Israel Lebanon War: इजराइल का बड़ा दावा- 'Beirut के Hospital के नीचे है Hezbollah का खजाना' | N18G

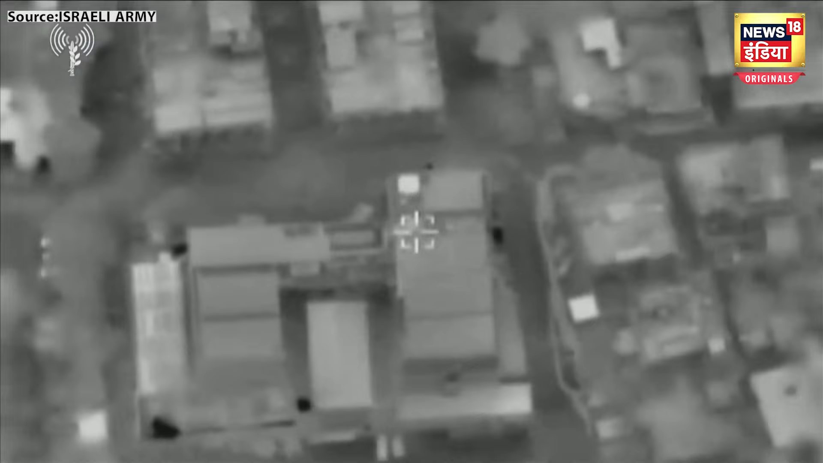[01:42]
इस बीच इसराइल ने हिजबुल्ला की कथित वित्ति शाखा अलकर्द अलहसन के ठिकानों पर हमले किये हैं।